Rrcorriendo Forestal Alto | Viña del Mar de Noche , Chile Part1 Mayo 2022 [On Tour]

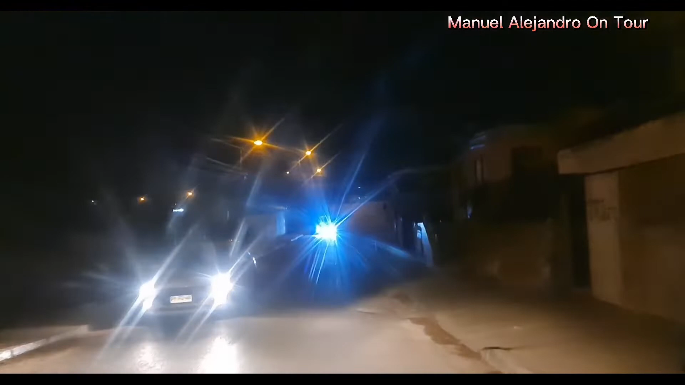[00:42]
Vamos. Vamos bien. Vamos recorriendo.
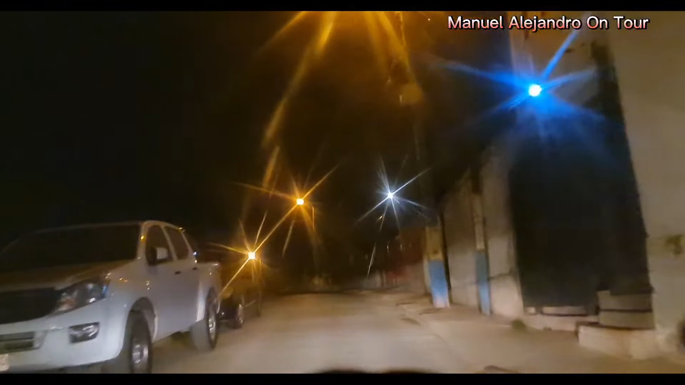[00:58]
Esta es la parte de Puerto Aysén, por la parte de atrás. Aquí ya vamos ingresando en el callejón.
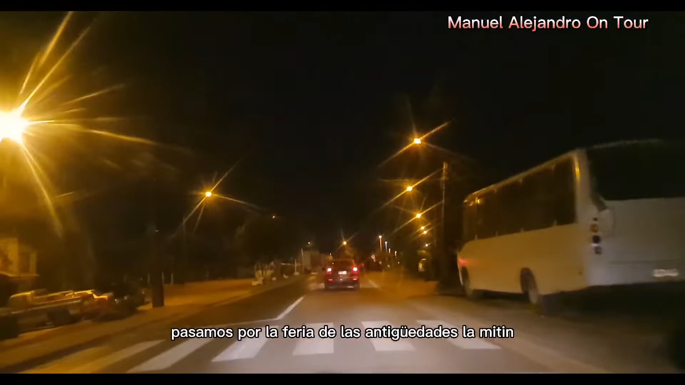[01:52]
pasamos por la Feria de las Antigüedades, la mítica, que lleva años de existencia, ya es patrimonio de la humanidad.
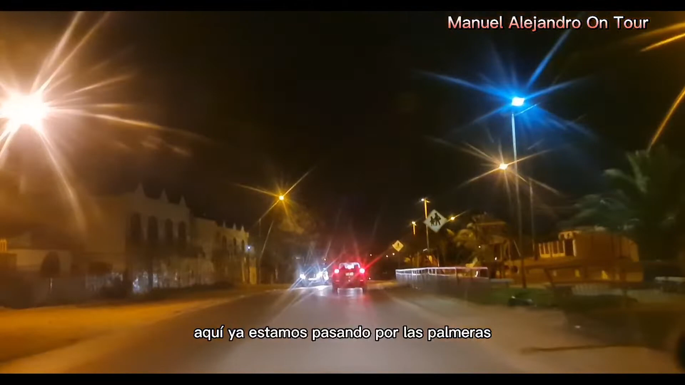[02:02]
Aquí ya estamos pasando por Las Palmeras. Esto pertenece a Las Palmeras. Y acá está el colegio Oscar Julián.
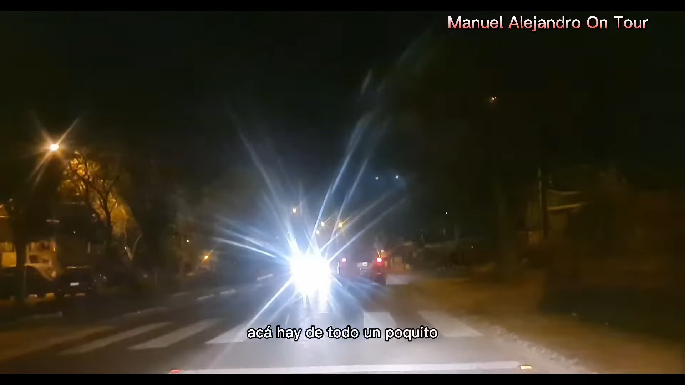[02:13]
Acá hay de todo un poquito. Aquí hay una boti, que ayer estaba lleno. Qué decirlo, vamos a la boti, a la boti, a la botillería.
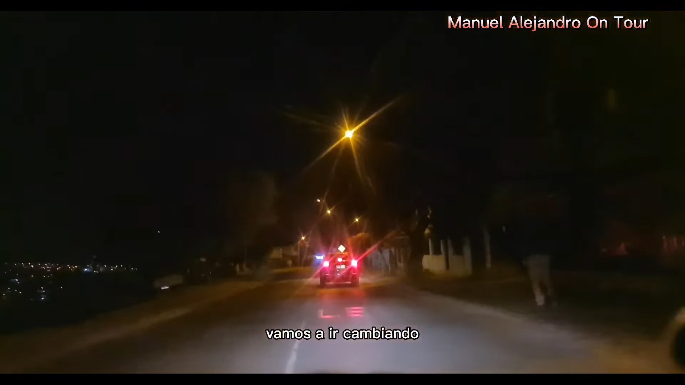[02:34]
Viendo un poco la música. Y está bien relajada la noche, hay que decirlo. Se ven poquitos autos. Las Palmeras. En el recorrido de tu amigo Manuel Alejandro, el loco del Uber.
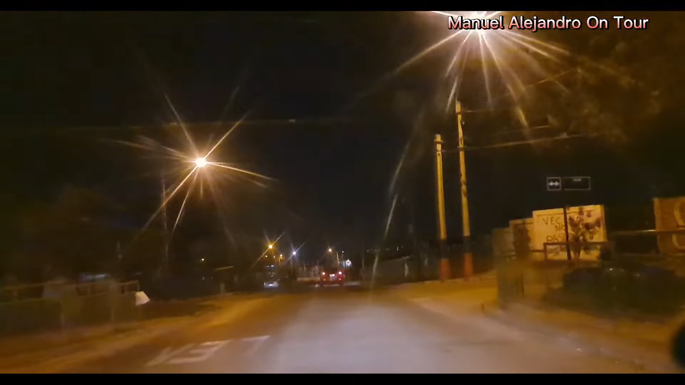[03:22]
Y a la derecha se encuentra el Estadio de Las Torres. Acá a la izquierda se hace la Feria de Las Torres, los días jueves y los días domingos.
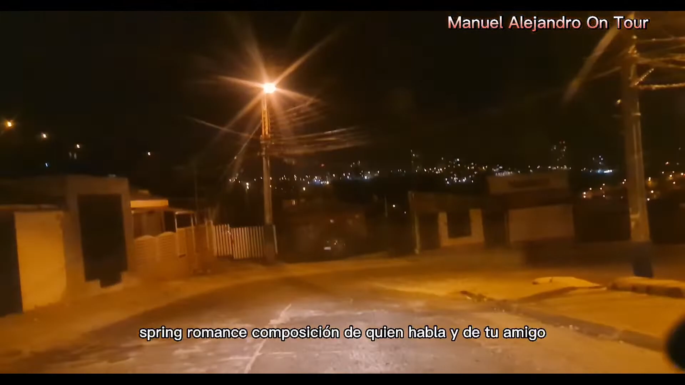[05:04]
De tu amigo Manuel Alejandro. Y este es el paradero, ¿eh? Paradero E. Vamos a bajar del paradero E.
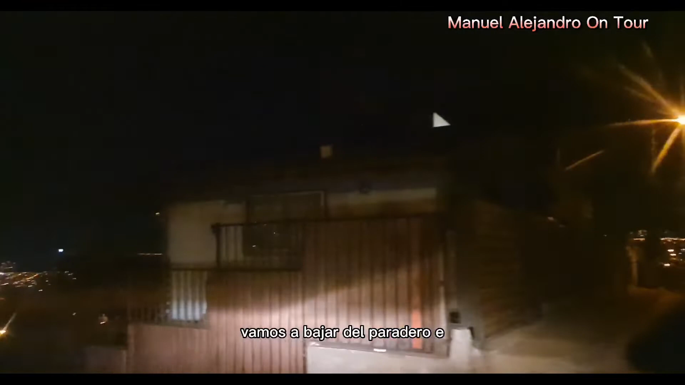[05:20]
Y ya vamos rumbo
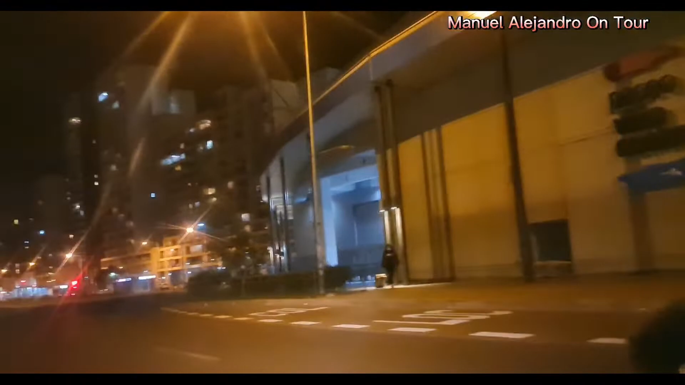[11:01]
ya estamos a 2 minutos de llegar a la Plaza de Viña.
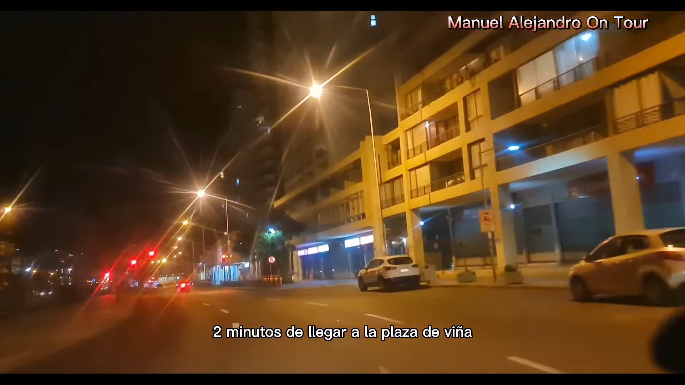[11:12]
Esto de aquí a la derecha es todo calle Quillota Chiquillo, mi gente, como le dicen.
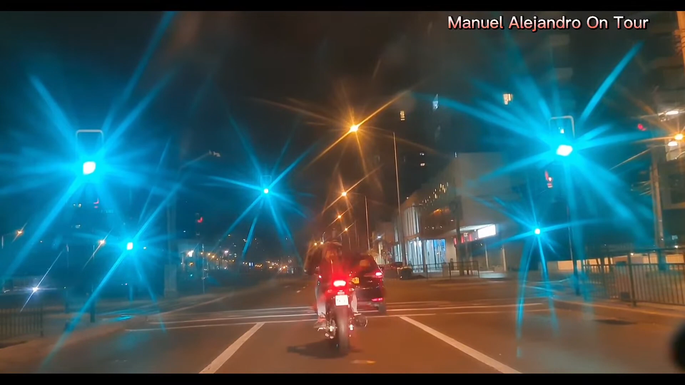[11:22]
Y aquí ya vamos, mira. Acá esto ayer estaba lleno de autos. Creo que hubo un recital en la Quinta Vergara. No sé, creo que vinieron unos reggaetoneros, vino Anuel, no sé.
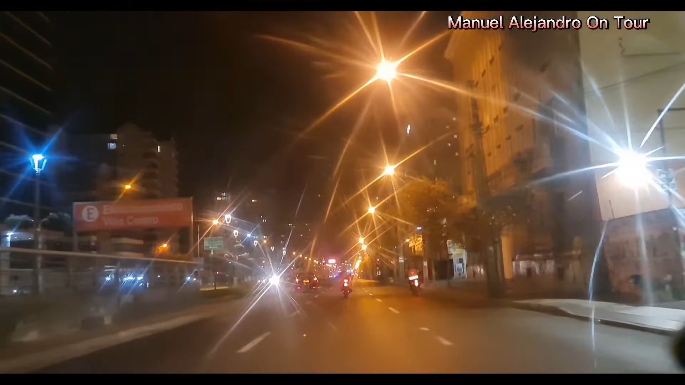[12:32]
Bueno, es mi manera de pensar. Mira, está bonita la noche, está relajadita, está despejado, como mis bolsillos.
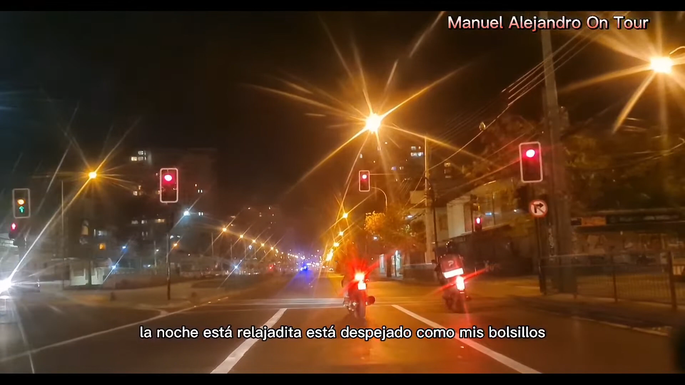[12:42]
Mira, chiquillo, ahí vamos poniéndole bueno.
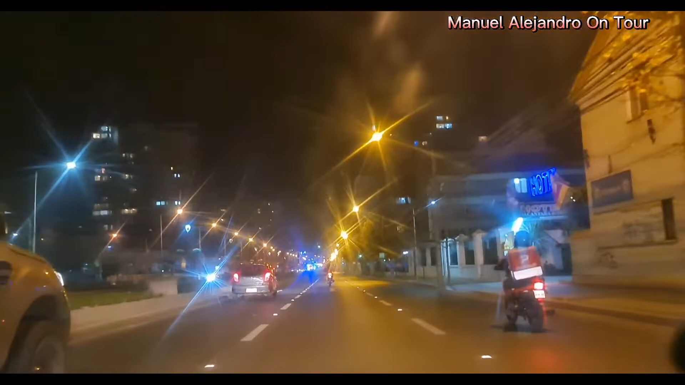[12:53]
Y acá vamos por la parte de Álvarez. Álvarez, sí señor. Mira, la moto quiere un pique, le pegamos un pique. Mi gente, ¿qué dicen? ¿Lo comemos? ¿Le hacemos un toreto?
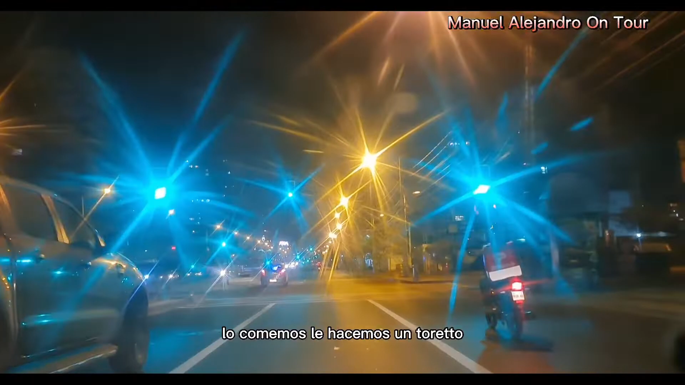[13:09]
No, lo vamos a dejar que gane ya. Él anda más apurado que yo.
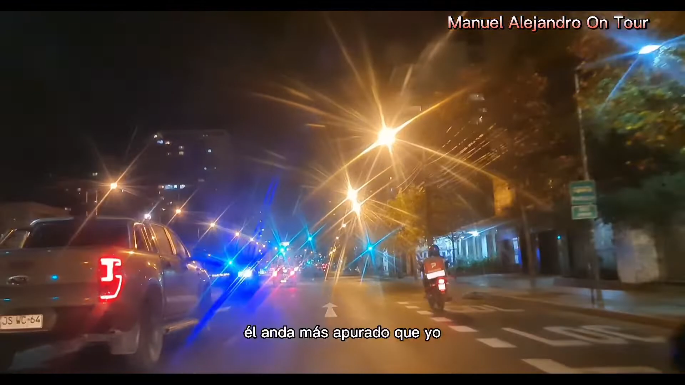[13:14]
Y aquí, bueno, mira, nos tocaron puras perdecitas.
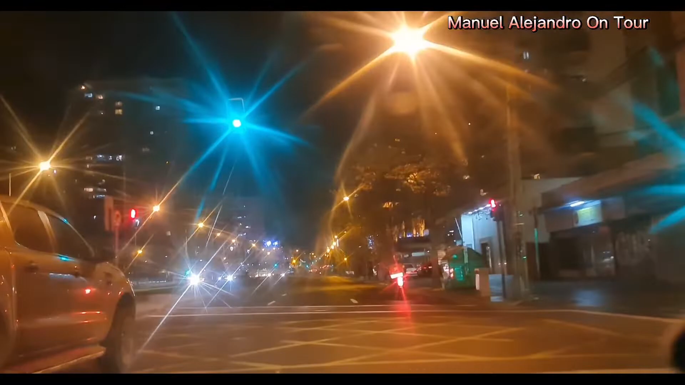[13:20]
Y ahora nos tocó un rest, un stop. Igual le gané, ¿vieron?
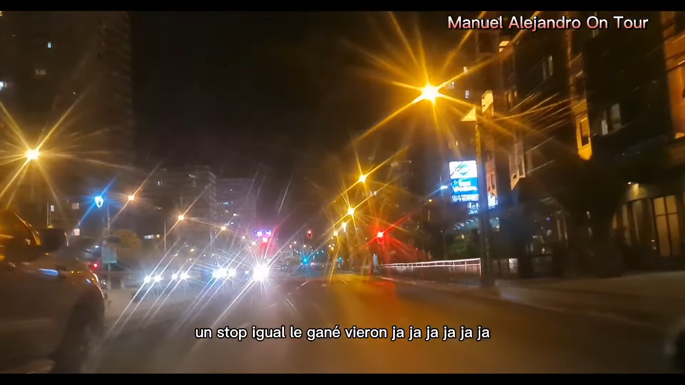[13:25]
Chiquillos, me voy acercando. Ya nos encontramos en calle Ecuador, pasado por Villanero, por Quinta.